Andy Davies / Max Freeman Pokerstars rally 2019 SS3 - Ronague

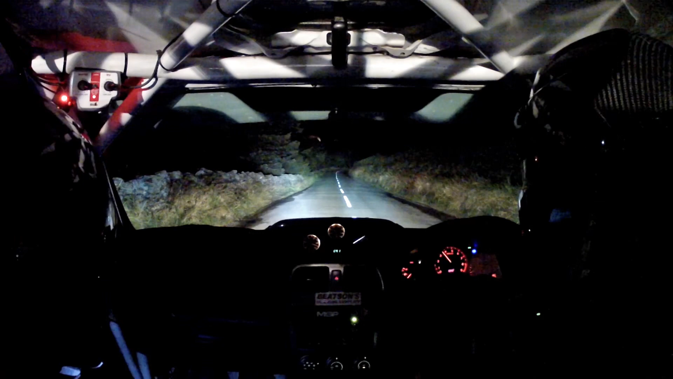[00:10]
4, 3, 2, 1, go. 80, two right in. And long crest into two right at sign, slowing only 40. Care, six left water. 60. Long four right. 150. Two left in over crest. 60. Two right over crest, push through it. 60. Three right, okay.
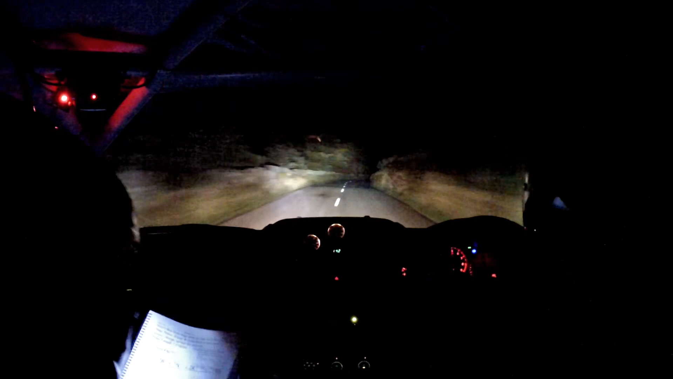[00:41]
80 up the middle, two right. 150. Middle over crest. 60. Four left in. Four left in. 200. Three left in. 200. Long four left water. 130. Flat two left. 150. Chicane left entry.
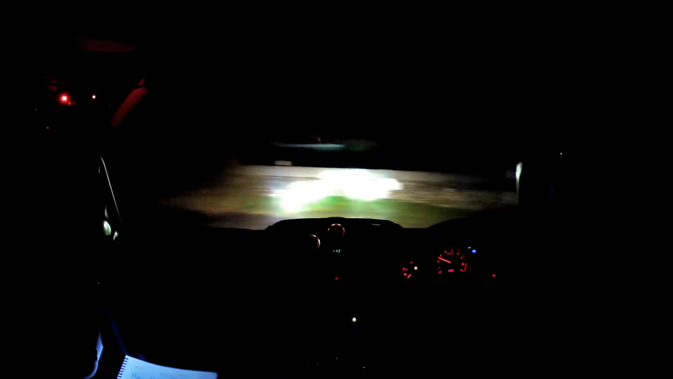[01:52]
130. Keep right for turn 9 left around the bale. 8 right. 60. Short, 6 left, don't cut. 80. 4 right. And very long, 2 left. Water. Into. 2 left. Only 80. Turn 9 right.
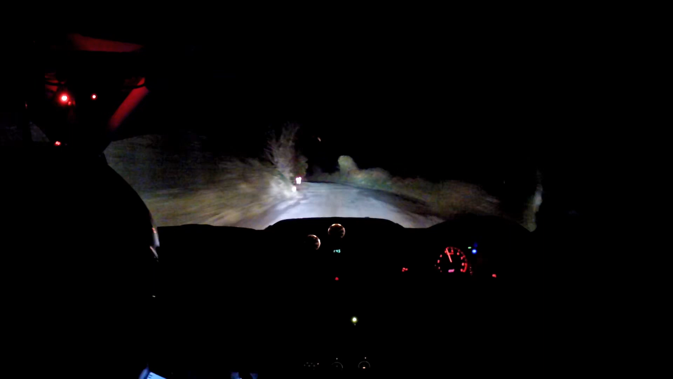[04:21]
two left, and two right over bumps, carry. 200 up the middle. Only two left. 60. Crest, 130. Care, short, slowing, six left at the box. 40. Very short, six right falls away. 150 down. Care, short, six right at the box. Only 80 down over slippy. Keep right for turn hairpin left around the bale.